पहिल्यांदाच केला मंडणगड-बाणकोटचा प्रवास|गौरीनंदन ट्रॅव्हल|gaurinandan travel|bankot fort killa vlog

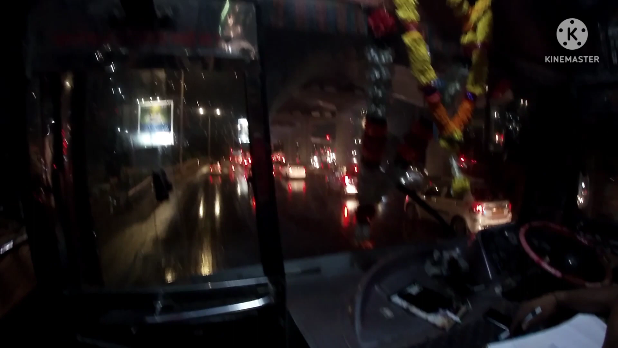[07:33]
हां, गोंदवली, सॉरी, गोंदवली म्हणते, गोंदवली. आणि ट्रॅफिक बघा, वाजले किती, 10:45, म्हणजे जवळजवळ 10:45 व्हायला होत आलेत.
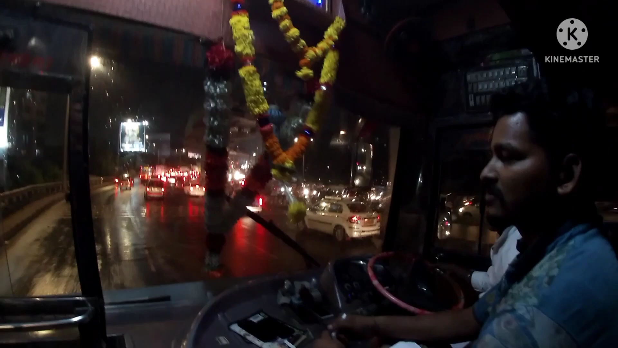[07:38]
त्याचं ट्रॅफिकचे काय मात्र रांग सुटायचे नाही बोलून.
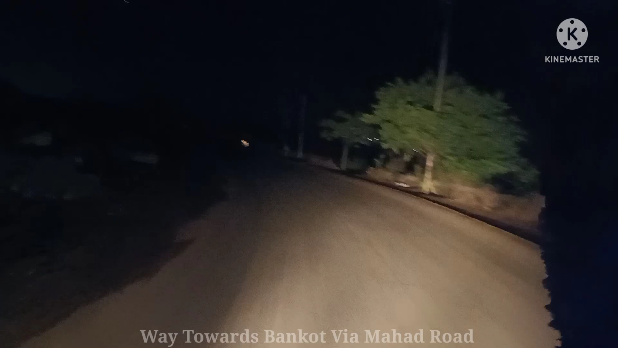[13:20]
पद्धतीने मंडळी आम्ही महाडच्या रस्त्याला आता लागलो. NH66 हीच ती वेळ NH66 मुंबई गोवाला टाटा करायची.
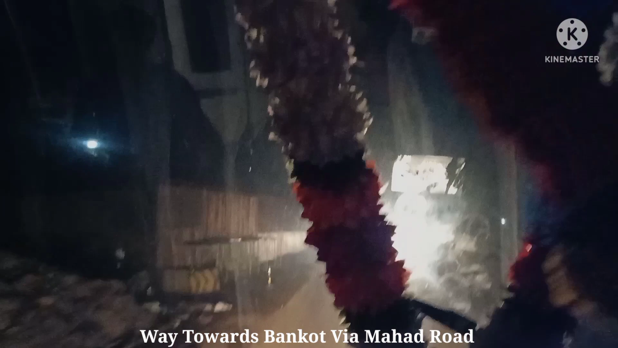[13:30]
आता आम्ही चाललो महाडच्या दिशेने कुठे कुठे थेट बाणकोटला. आणि या साईडला पाहू शकता सावित्री नदी.
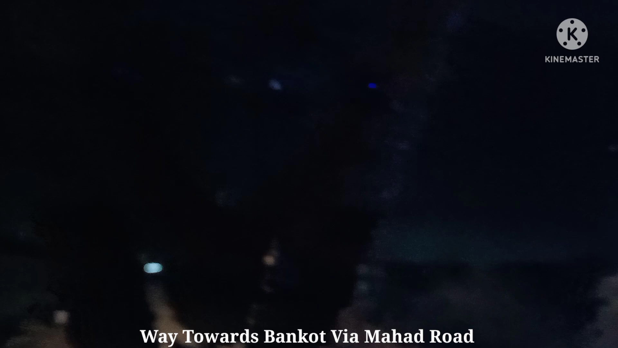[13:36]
सावित्री नदीचं दर्शन झालेलं आहे.
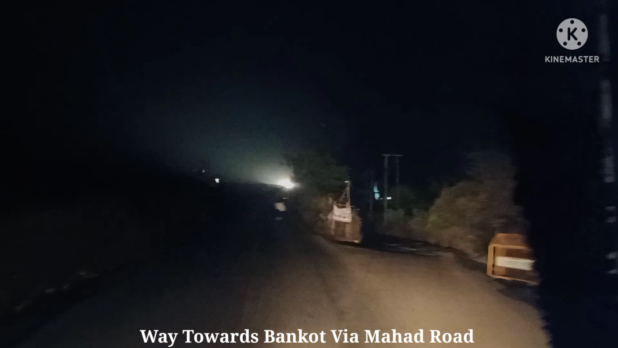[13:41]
हा बघा हा वाला रस्ता महाडचा सध्याचा हा पर्यायी मार्ग आणि तिच्या मारी आई आल्या आल्यावर रस्त्याचं बघा का हालत झालेली आहे. हे काय मस्त आहे का
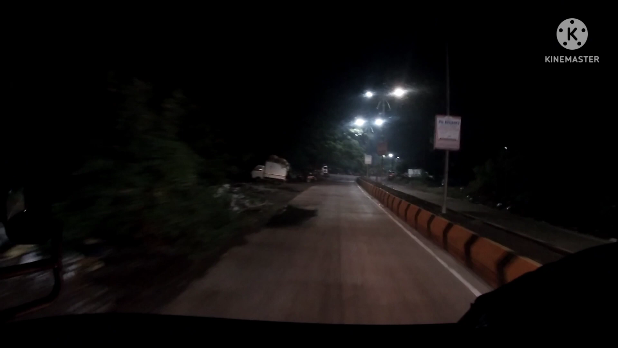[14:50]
बघा मध्यरात्रीचं हे महाड शहर एकदम सानसून झोपलेलं आहे. रस्त्यावरती कुत्र्यांची रहदारी आहे,